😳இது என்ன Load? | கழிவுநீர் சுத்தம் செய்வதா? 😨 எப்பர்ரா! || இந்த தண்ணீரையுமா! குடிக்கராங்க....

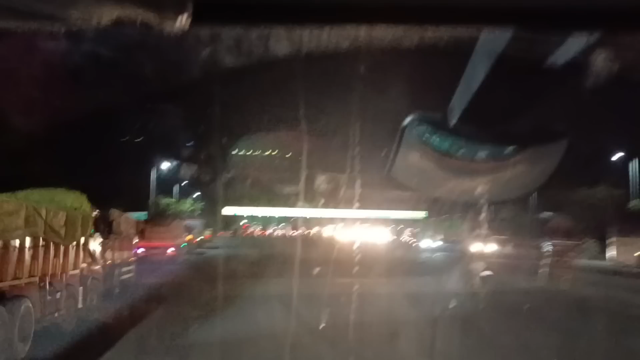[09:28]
சரிங்களாம்மா, எப்பயுமே இந்த இந்த வண்டியும் நம்ம வண்டி லாரியாக இருந்தாலும் எதாக இருந்தாலும் ரைட்லேயே போந்துடலாம்.
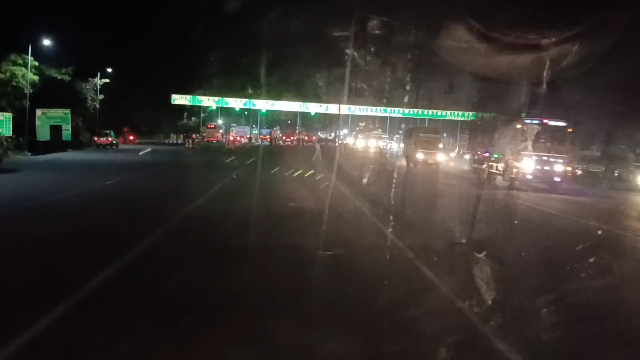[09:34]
ரைட்டு தான் பெனிஃபிட்டு. ஏன்னா வச்சுங்க, டீ கடையை பாருங்கப்பா. இதான் அடுத்து டீ கடை தான்.